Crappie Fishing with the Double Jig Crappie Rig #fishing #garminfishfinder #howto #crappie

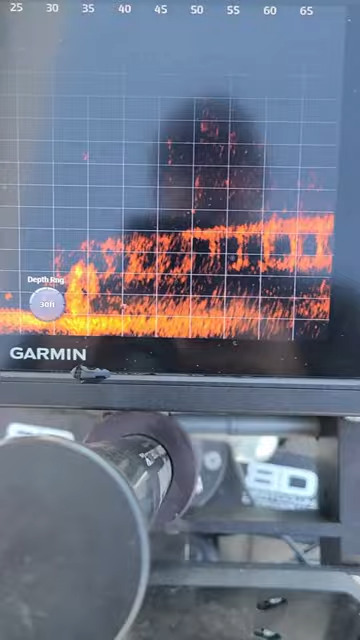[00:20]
As you can see on the Garmin LiveScope Plus, there's a school of fish right at the base of the bridge.
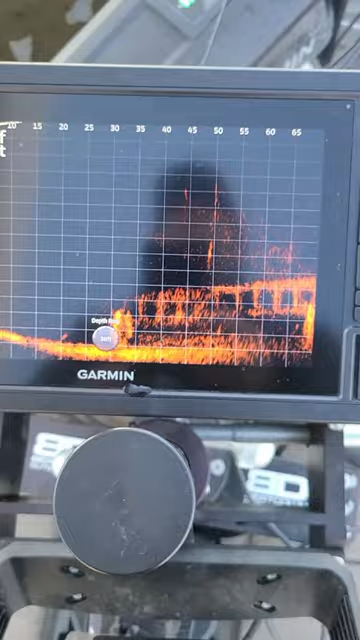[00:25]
You can see the Double Jig setup dropping down almost into the crappie's mouth.
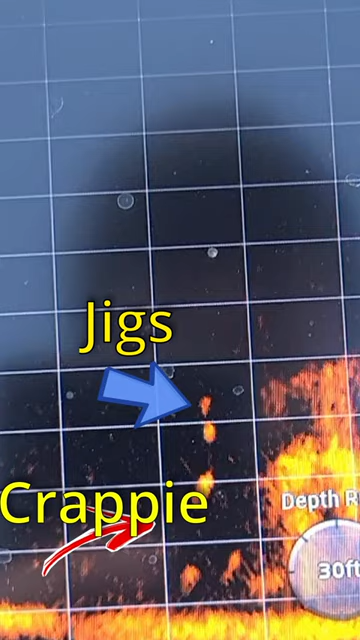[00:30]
This Double Jig setup allows you to use different